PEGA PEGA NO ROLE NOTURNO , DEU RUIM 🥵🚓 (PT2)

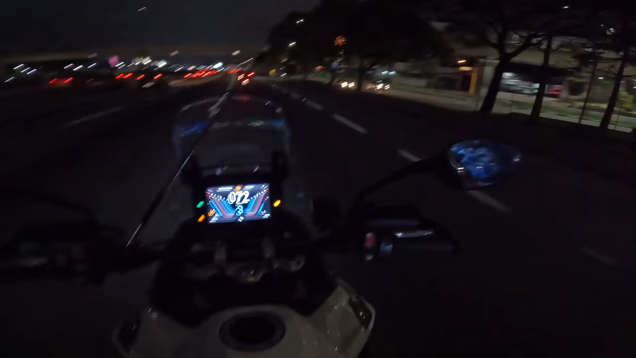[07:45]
Oxi, que é aquilo ali, mano? Pegando fogo lá, ó. Oxi, que brisa,
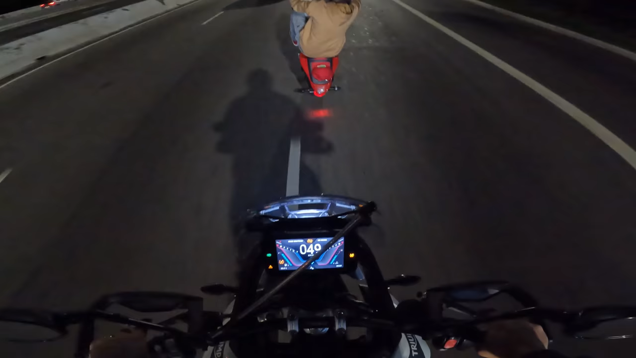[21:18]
Nossa senhora, mané. Vai voltar? Não deu. Acho que molhou ali na frente ali, hein?